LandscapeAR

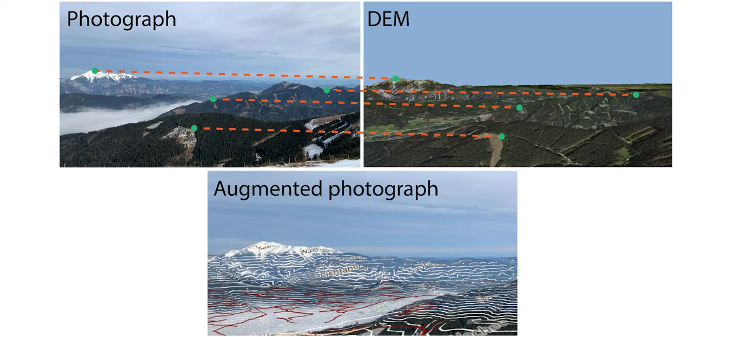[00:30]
such as contour lines, rendered here in white. To accommodate the inherent differences in appearance between real images and DEMs, we train a cross-domain feature descriptor.
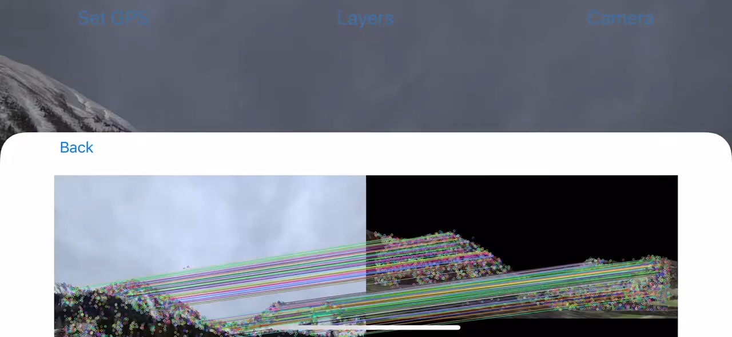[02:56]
followed by camera pose estimation using the perspective endpoint method.
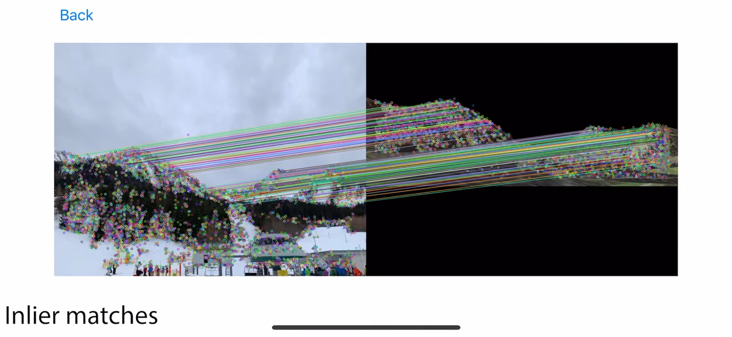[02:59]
Finally, we illustrate an application for single-image camera pose estimation.
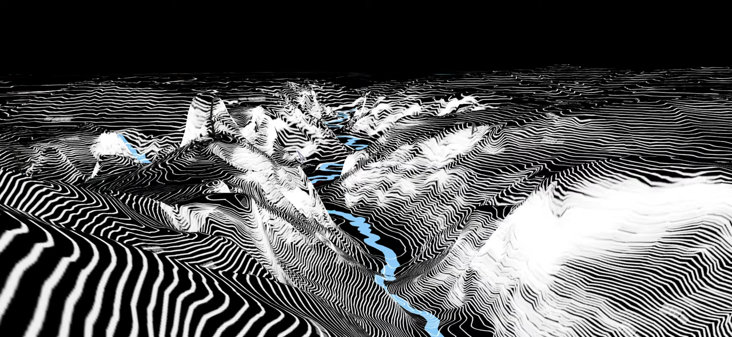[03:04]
For this image, we use our application to estimate camera pose with respect to the terrain model, which allowed us to augment the images with large-scale augmented reality information,